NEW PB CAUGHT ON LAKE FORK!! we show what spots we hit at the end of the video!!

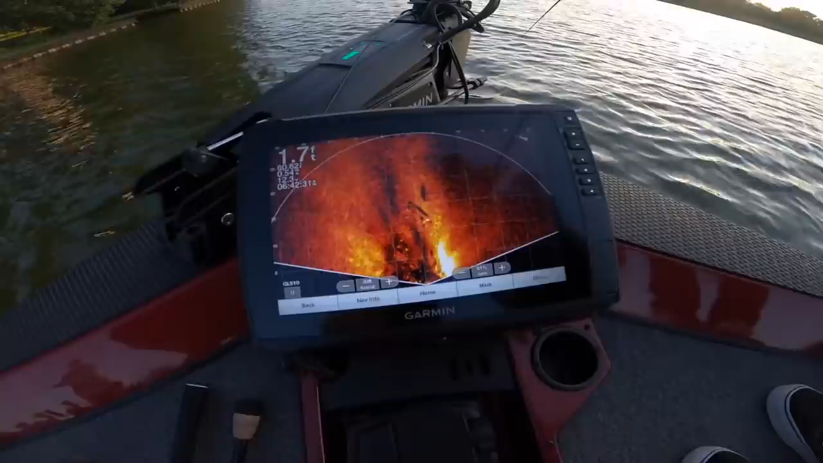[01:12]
There's a fish about 15 feet in front of us. He's even coming closer. Yep, there. Straight ahead.
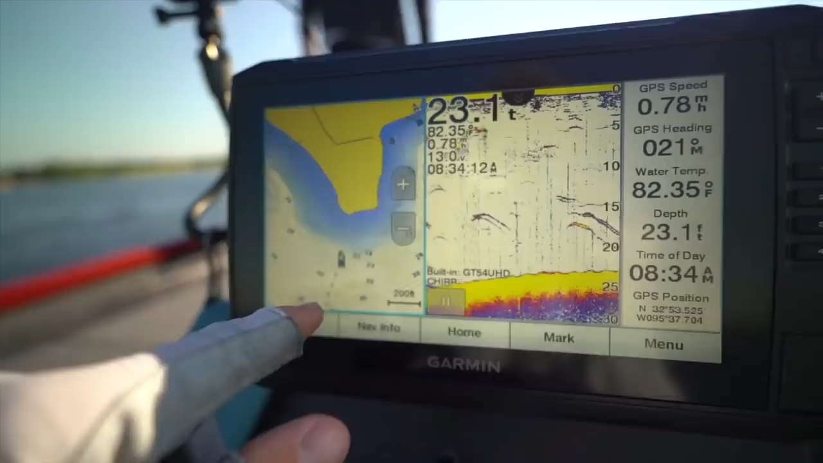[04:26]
On screen: depth 23.1 ft, water 82.35°F
Goes from like 23 or 30 feet right down to 7. We're gonna hit this little area up and see what happens.
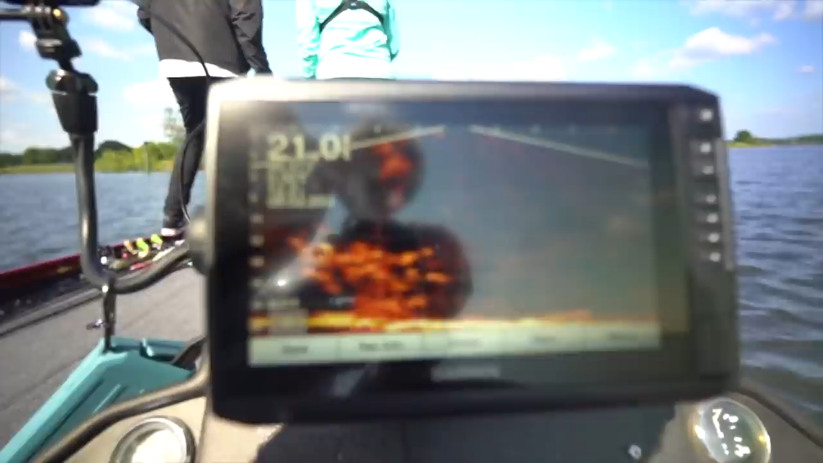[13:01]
This stump right here below the surface has them crawling all over it. That stump right there, you guys, it's got them.
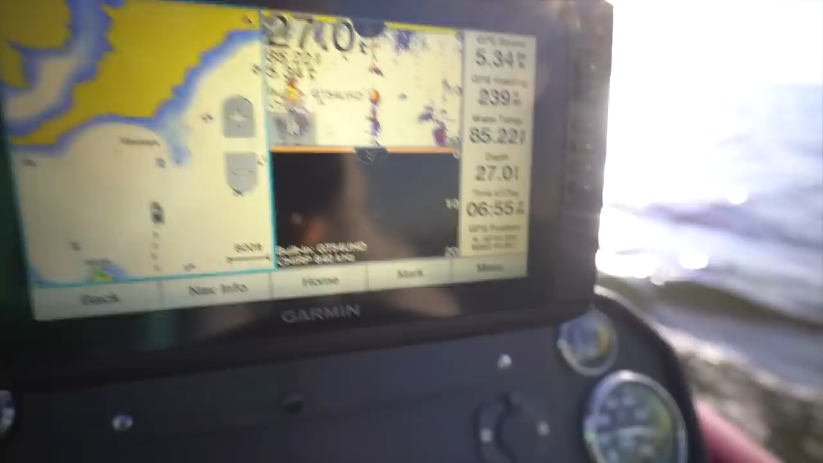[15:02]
And guys, also right off this point that we're gonna hit, it says stumps.
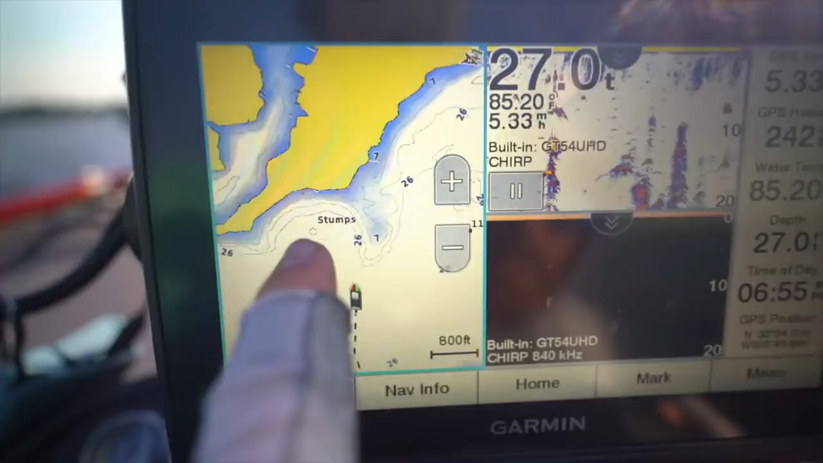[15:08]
On screen: water 85.20°F
So we've got a good mixture of structure, I'm sure. Speaking of, there's stumps everywhere.